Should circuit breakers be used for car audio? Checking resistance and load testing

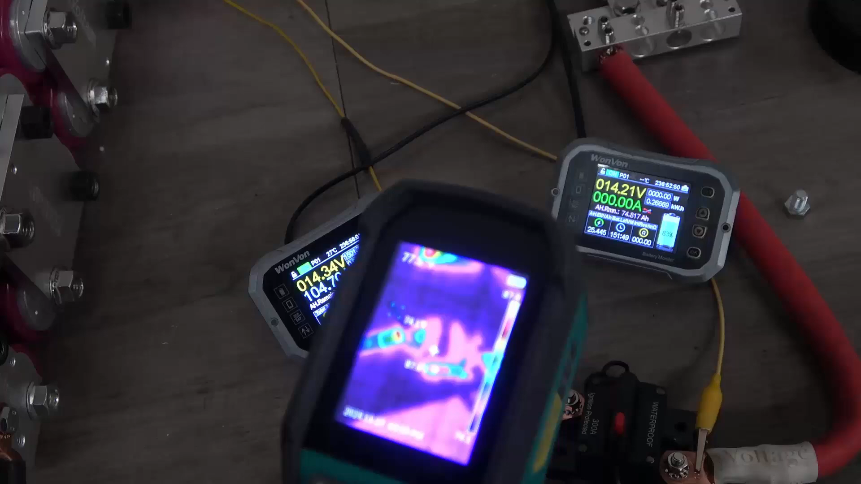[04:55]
And pretty consistently at about a tenth of a volt more,
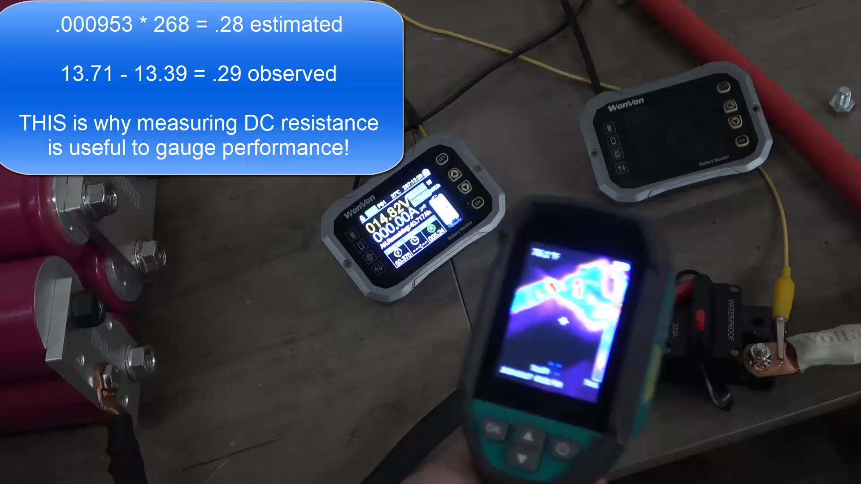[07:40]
And it looks like we got to about 145 degrees right there where the laser is pointing.
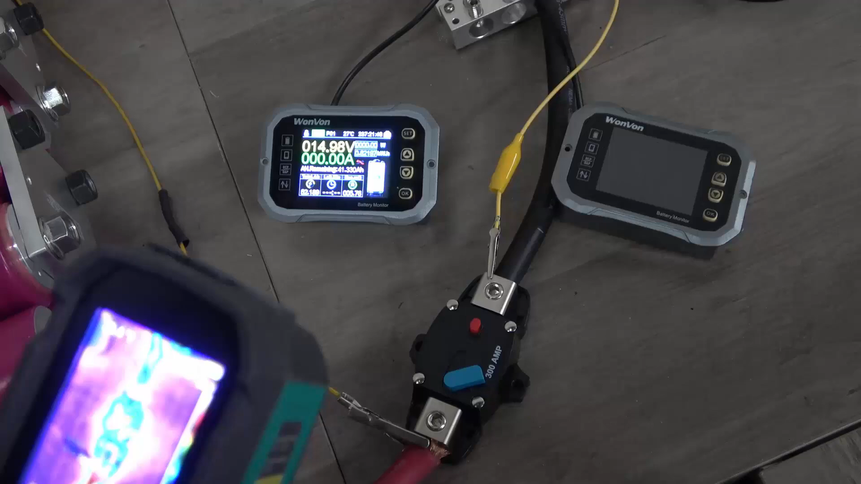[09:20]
It looks like it didn't even get to really over 80 degrees. Yeah, yeah, it did.
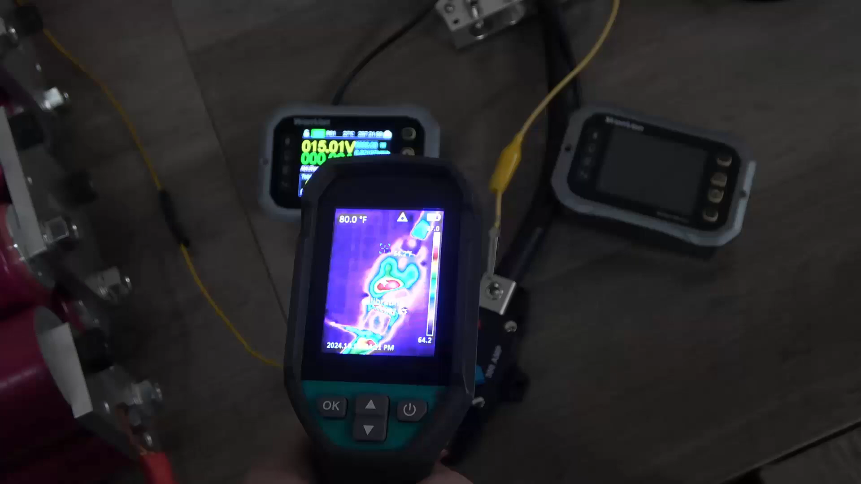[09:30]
On screen: spot 80.0°F
It got to about 99, it says, is our hottest point here. So, that one operated much the same as the last.
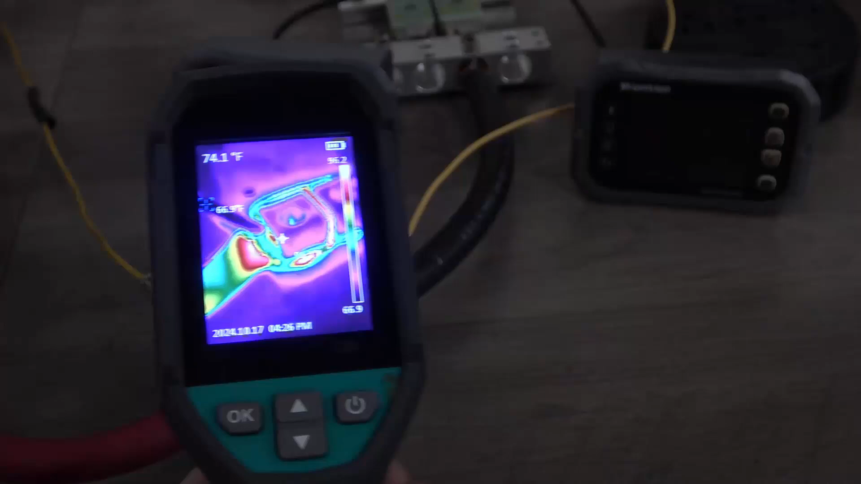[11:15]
On screen: spot 74.1°F
It's not actually the wire, it's back in here that's hot.